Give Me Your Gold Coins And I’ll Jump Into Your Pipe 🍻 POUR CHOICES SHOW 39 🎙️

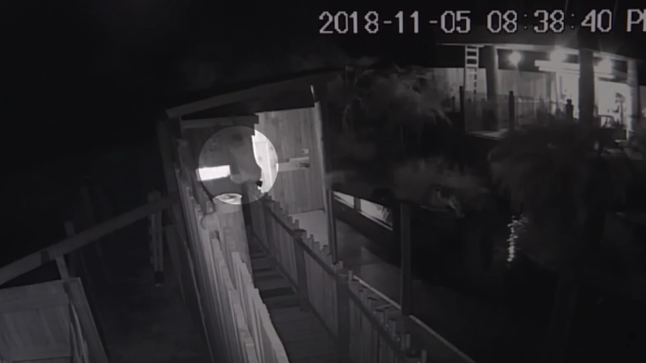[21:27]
Officials found this surveillance video showing the man unstable on his feet, climbing up a building, and then check it out, jumping into the crocodile pond.
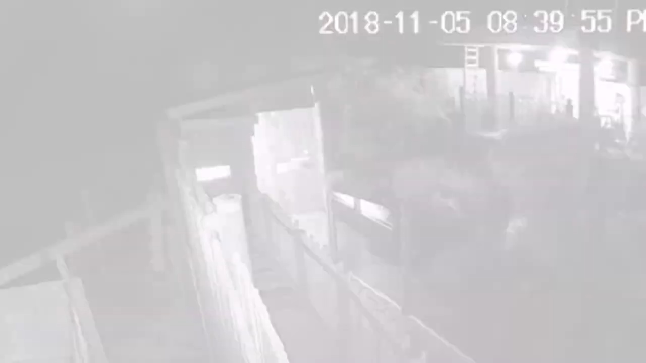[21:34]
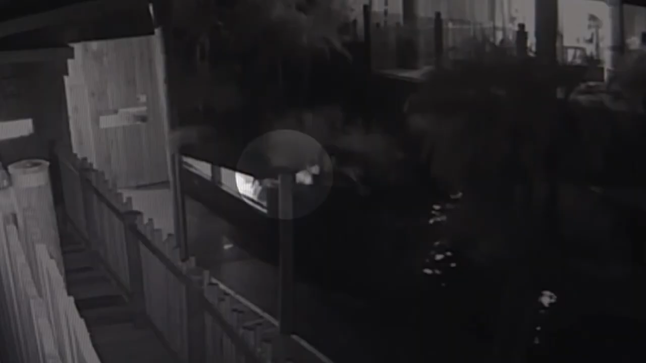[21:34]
You can see the man struggling with one of the beasts there.
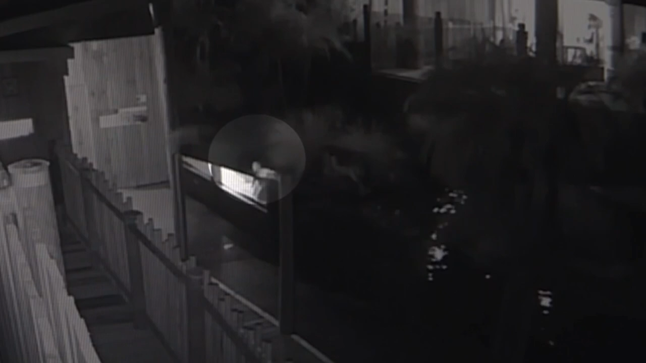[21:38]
He was injured in that ordeal, bleeding heavily, but somehow fell asleep in the park before wandering away.